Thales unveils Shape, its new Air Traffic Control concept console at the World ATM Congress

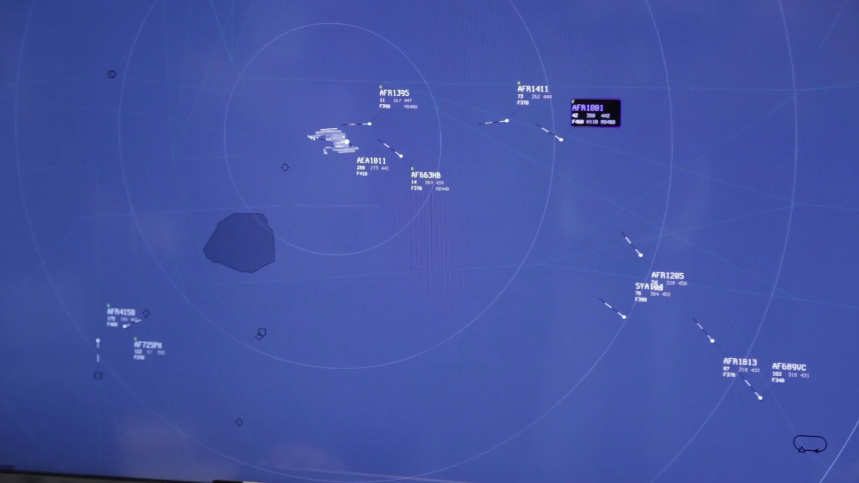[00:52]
your job is to always get the maximum attention on the air saturation display to ensure the safety. While using shape, you will be able to select an aircraft with your eyes.
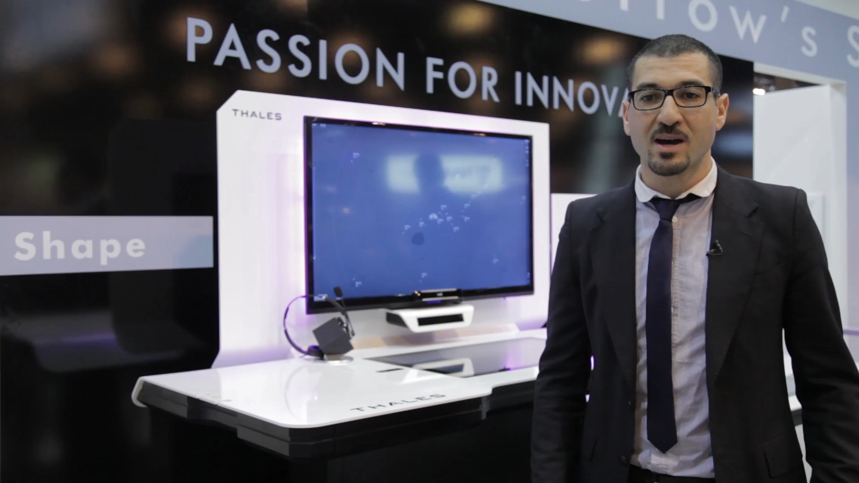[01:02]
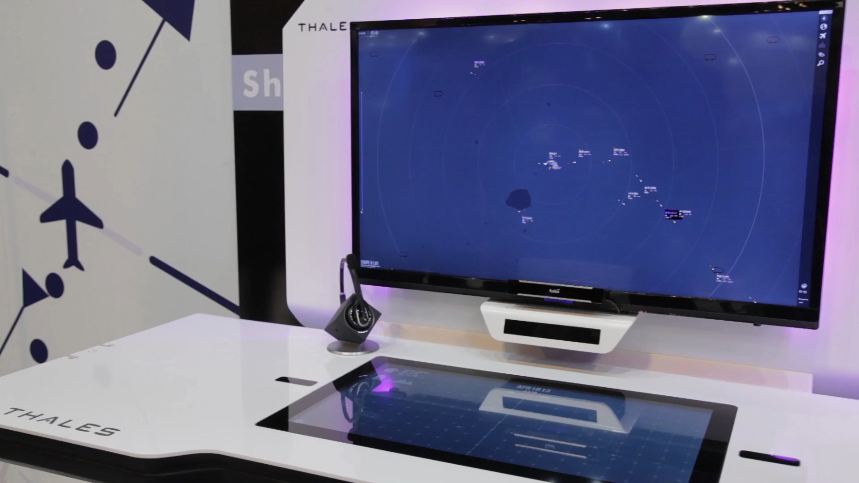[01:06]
And give it orders or monitor on the saturation display through the tactile surface.
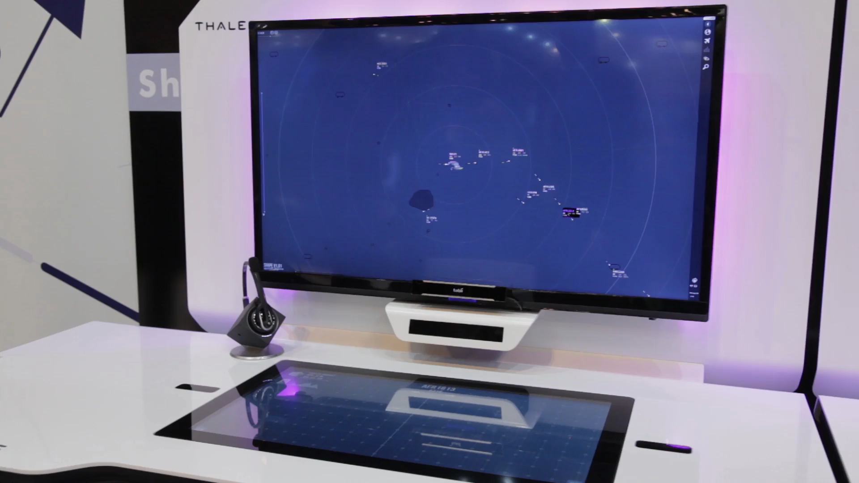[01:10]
Hand interactions are heightened by the use of your senses, the eyes, the voice, the gestures, the ears, while staying focused on your main task.